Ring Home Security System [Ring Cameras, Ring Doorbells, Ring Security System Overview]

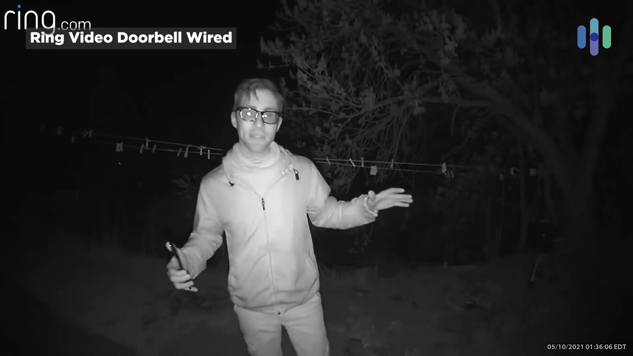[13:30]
How's it look? In my opinion, I think you're getting a pretty good image quality from this Ring Video Doorbell Wired.
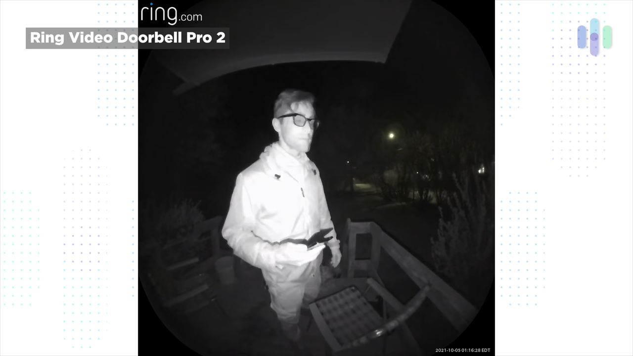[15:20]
Shifting from that 1080p resolution to that square 1536p resolution. Something a little bit more appropriate for getting that head-to-toe view from a video doorbell. Additionally, you have color night vision available to you with this video doorbell. So, you have maybe a porch light on in front of your door. You're going to be able to get that full color view in the middle of the night.
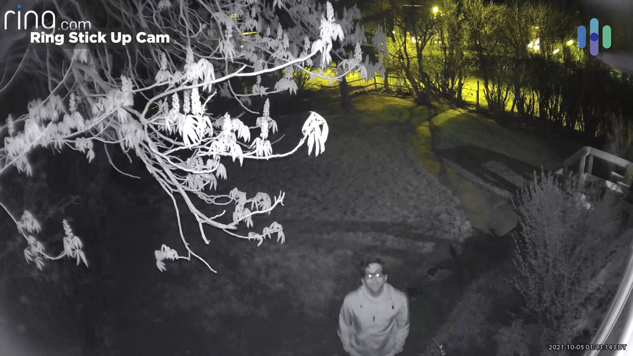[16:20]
In addition to the infrared night vision, you also have the ability to have color night vision with the Ring Stick Up Cam battery. So, you know, in my opinion, I think it's just a real no-brainer.